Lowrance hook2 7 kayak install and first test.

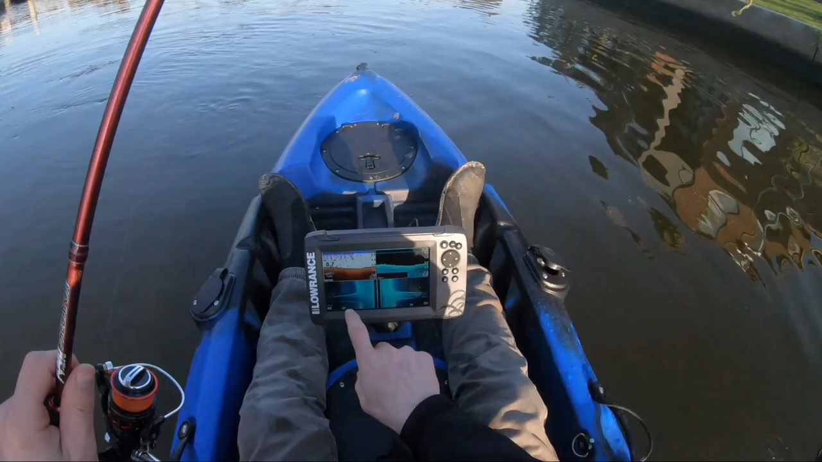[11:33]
Just found some stuff on the bottom here. Looks like it might be something. Gonna have another crack. Just bounce this off the bottom again.